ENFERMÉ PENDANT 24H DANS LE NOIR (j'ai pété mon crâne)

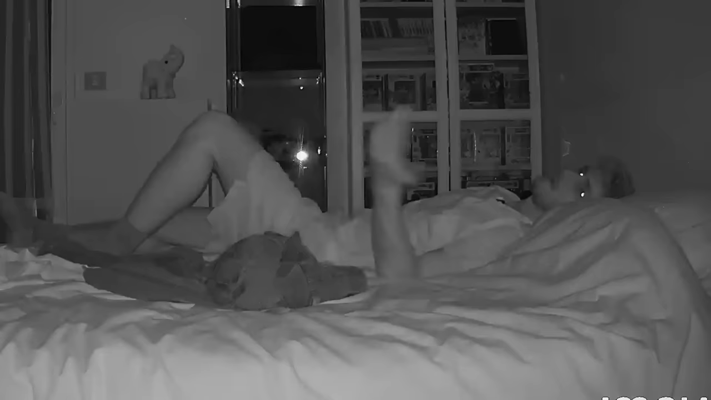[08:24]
Je n'arrive pas à me reposer, en fait. Je sais qu'on m'observe. Juste, tu vois, une toute petite lumière rouge. Et tu sais que cette petite lumière rouge, c'est comme un œil, en fait. C'est hyper perturbant. Vous savez quoi ? Je vais aller me laver. Parce qu'en fait, là, ce n'est pas possible de rester aussi transpirant. Je dirais à chaque fois que j'ouvre une porte, que je vois une caméra pointer sur moi.
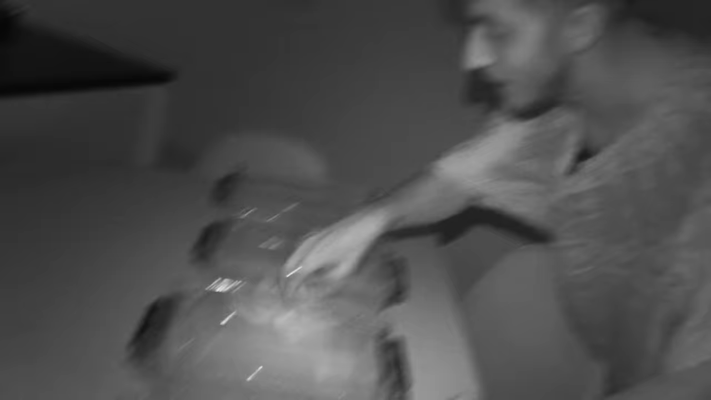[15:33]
Ça, là, c'est quoi, ça ? C'est des mouchoirs, en fait ? C'est des mouchoirs mouillés ?
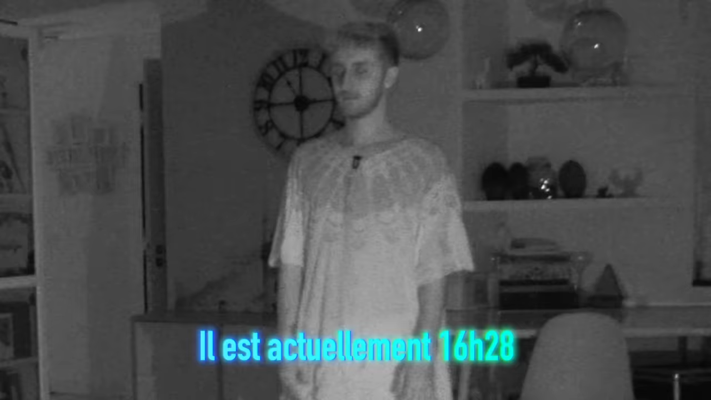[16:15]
19h, 20h ?
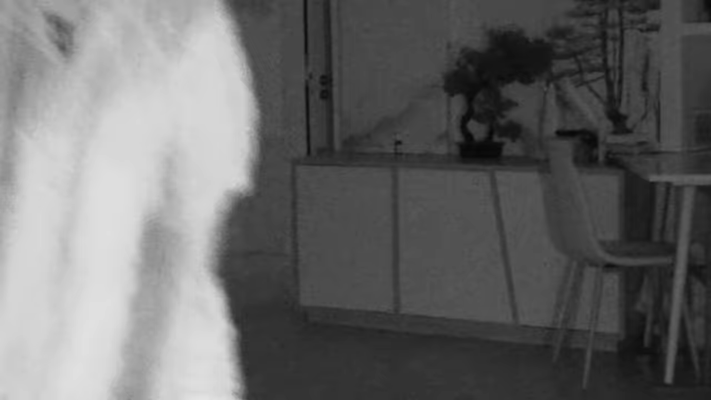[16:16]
Et ce qui est ouf aussi, ça, je vous l'ai dit, les caméras infrarouges, elles ont un petit écran où tu as un tout petit peu de lumière pour voir ce que tu filmes, forcément.
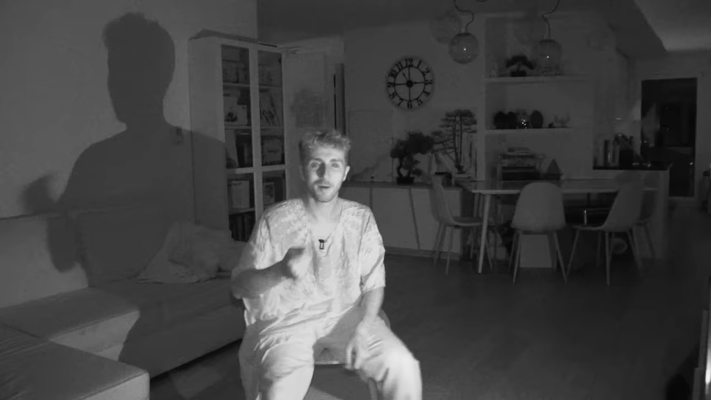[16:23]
Maintenant, même le tout petit écran avec la lumière, ça me fait hyper mal aux yeux. Genre, j'ai hyper mal en regardant.
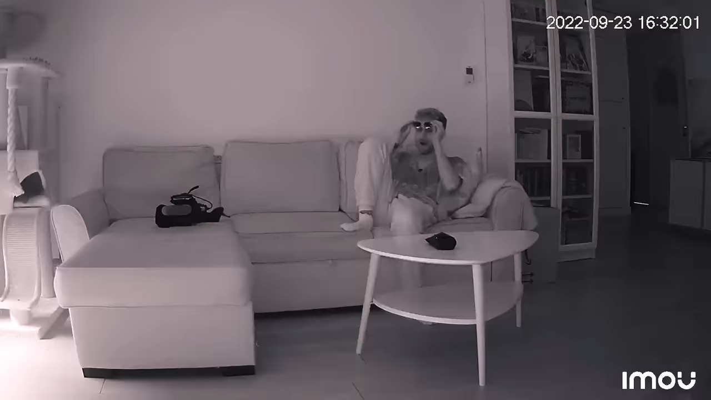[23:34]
Ah ouais ! Comment ça fait mal aux yeux !